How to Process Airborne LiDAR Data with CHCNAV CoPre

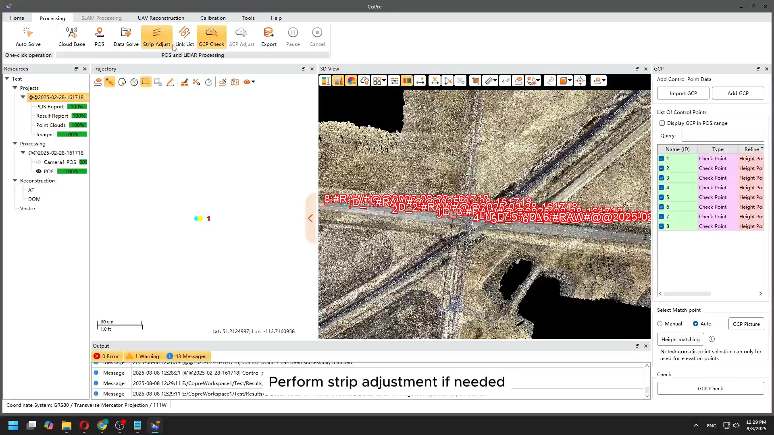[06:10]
Now what we can do is do a strip adjustment. Just altitude or altitude and position. But we didn't see any slices.
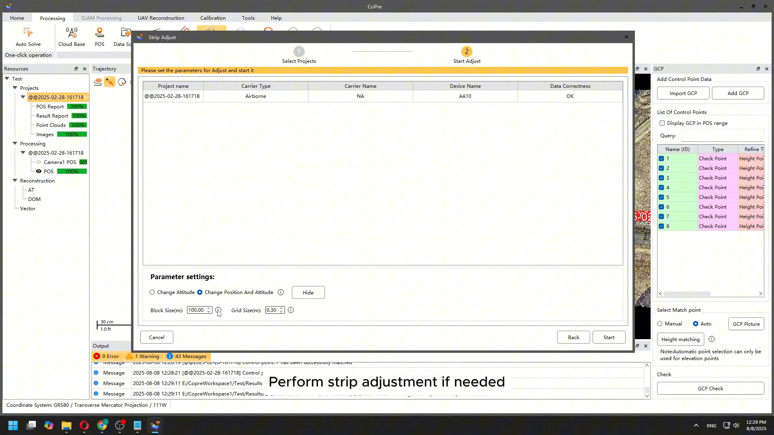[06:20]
So we won't do it here.
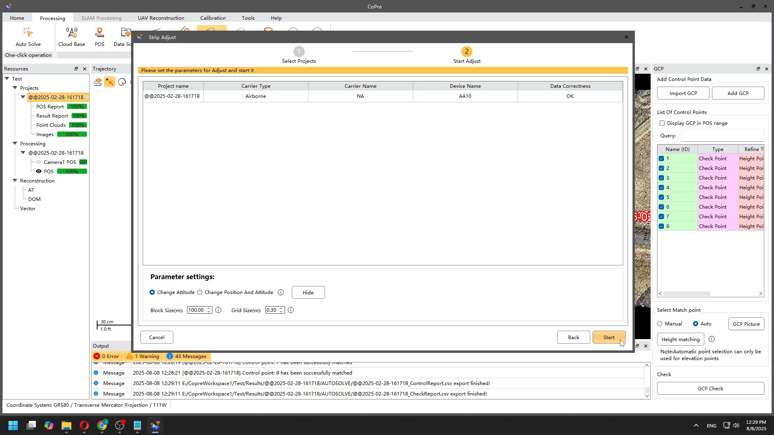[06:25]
Like no need for doing strip adjustment.
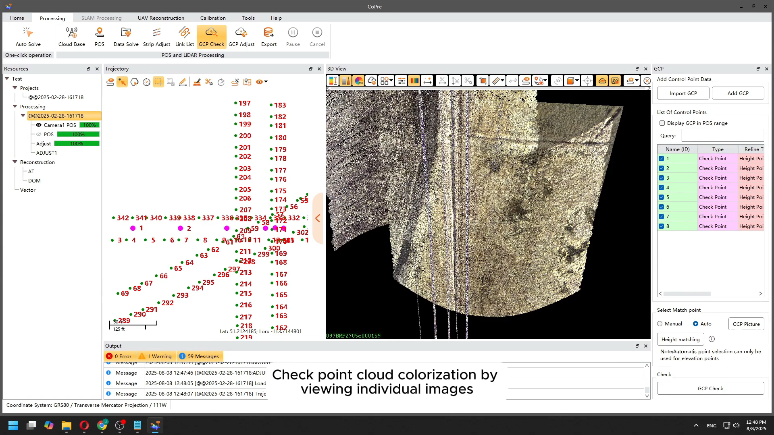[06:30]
Next what we can click on the camera on the left side and on the picture.
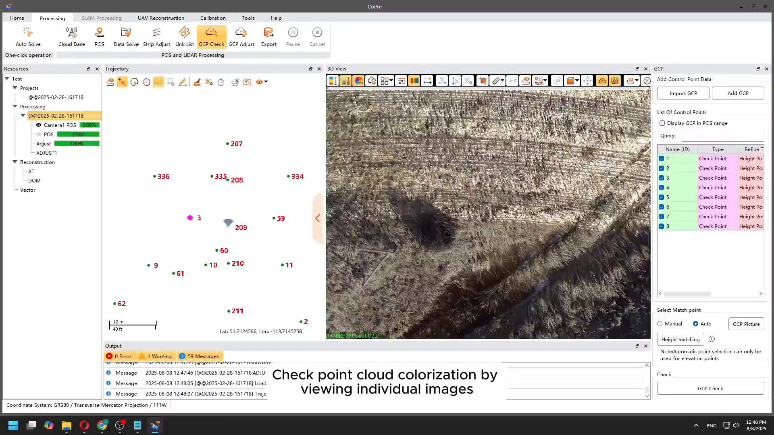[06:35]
So we can review how the colorization is done.
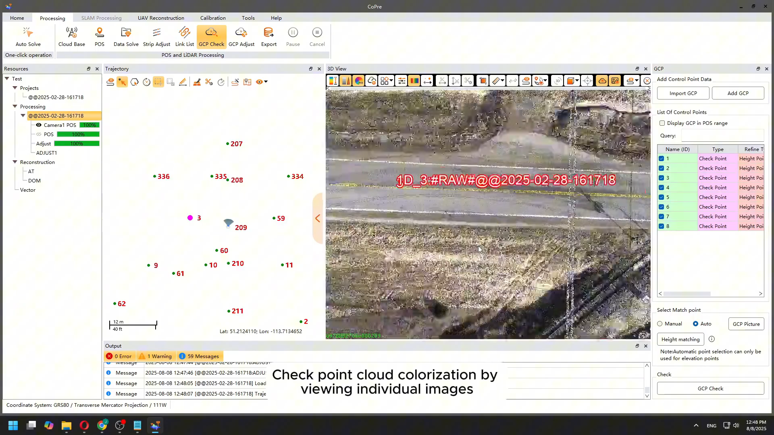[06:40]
Like we can see each individual picture overlaid with the point cloud.
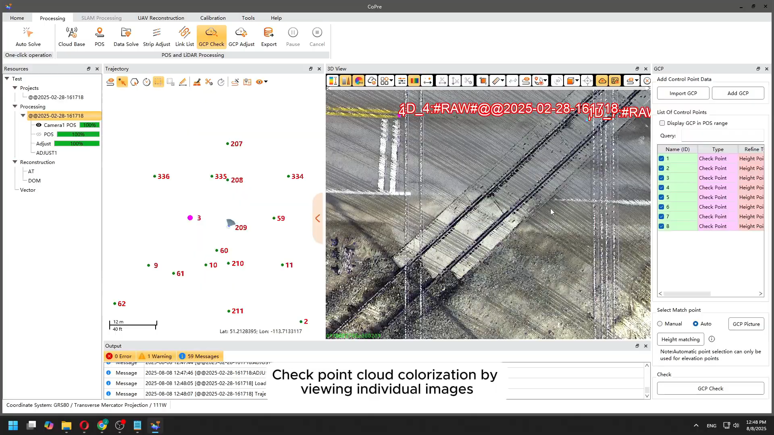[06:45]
So we can review that one too.
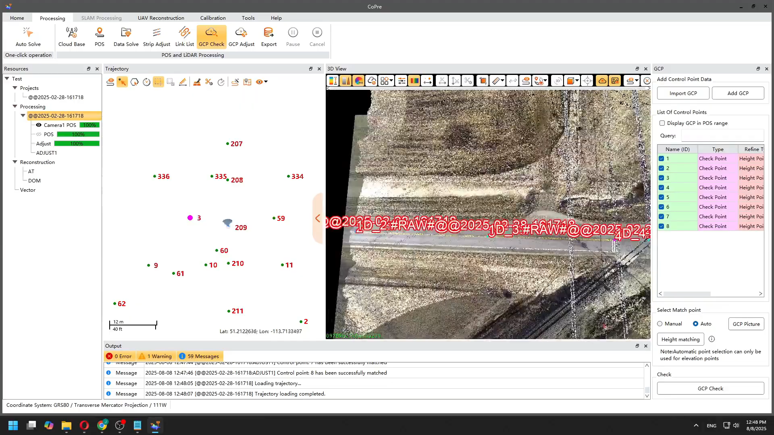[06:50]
Okay. Next thing we are going to do error triangulation for the photomap. Let's choose plane.
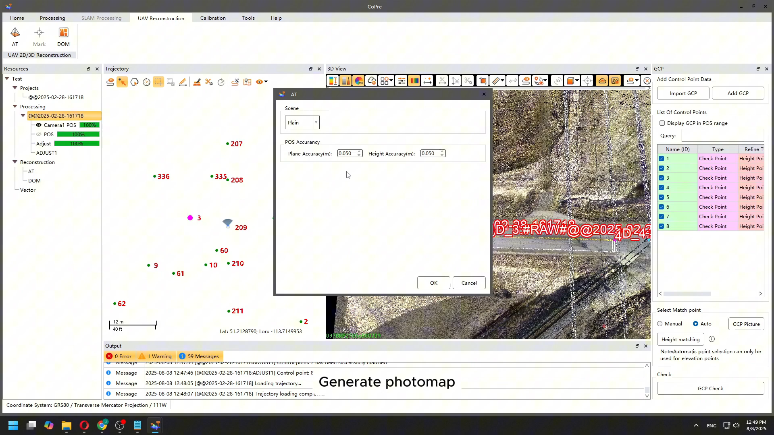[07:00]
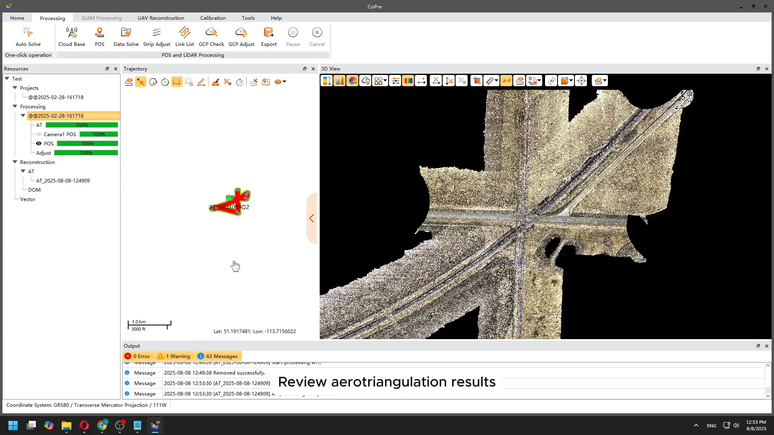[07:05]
And now we can review the results.
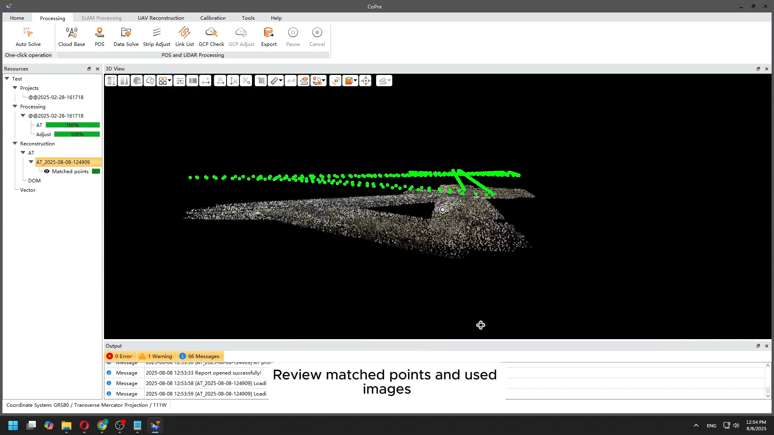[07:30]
So all pictures are used for the error triangulation. Let's create a photomap.
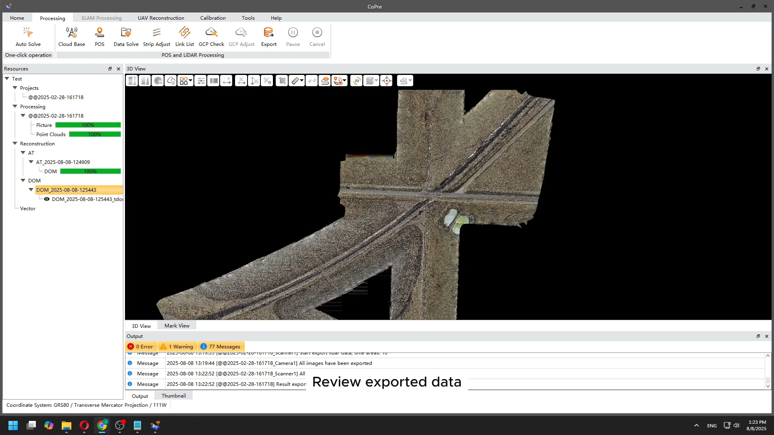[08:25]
So now we can review the data.